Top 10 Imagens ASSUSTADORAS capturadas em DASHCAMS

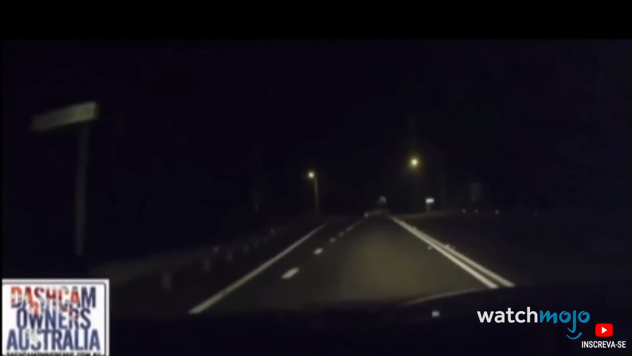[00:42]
Em maio de 2015, um homem dirigia por uma estrada escura ao norte de Sydney, na Austrália, quando encontrou um caminhão estacionado. Um homem encapuzado então se aproxima do carro e o motorista diminui a velocidade.
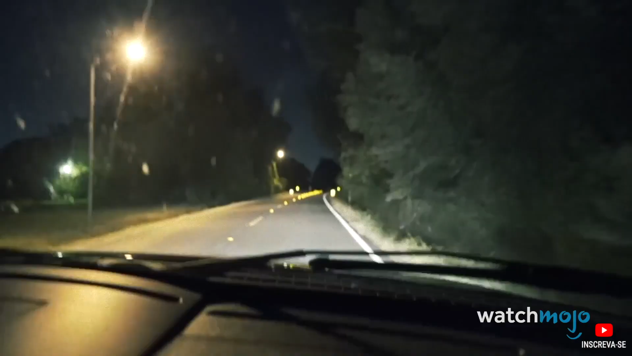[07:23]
Por alguma razão bizarra, em 2016, as pessoas começaram a se fantasiar de palhaços e a aterrorizar pessoas inocentes. Oh, shit! He's running after us! Hit that bitch!
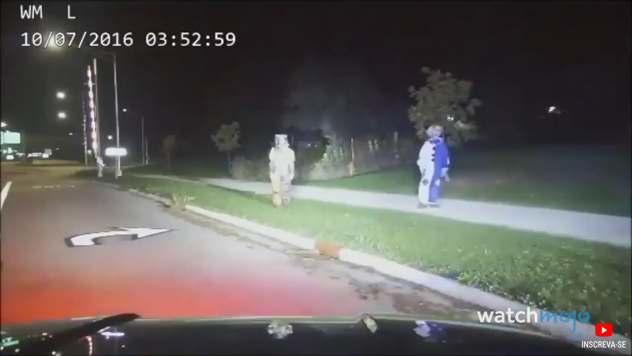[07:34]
Como você pode imaginar, vários avistamentos de palhaço foram capturados em dashcams. Em outubro de 2016, dois palhaços assustadores foram vistos por um carro da polícia parado na beira da estrada. Um avistamento ainda mais assustador ocorreu em Yorkshire, na Inglaterra. Enquanto dirigia por uma estrada escura, uma família avistou um palhaço andando na frente do seu carro.
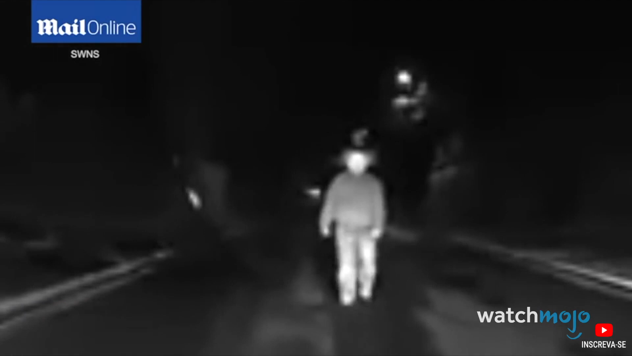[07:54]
O palhaço então acenou para o carro antes de correr em sua direção. Essa deve ser uma das pegadinhas mais assustadoras de todos os tempos, mas também uma das mais perigosas, como evidenciado pelo palhaço de Yorkshire quase sendo atropelado.